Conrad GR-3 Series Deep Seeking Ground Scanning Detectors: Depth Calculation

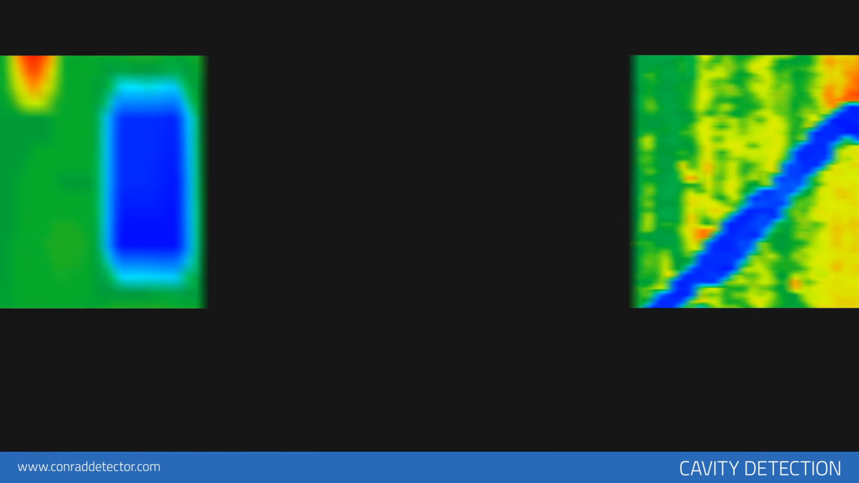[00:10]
cavity detection underground cavities such as tunnels rooms graves that are artificially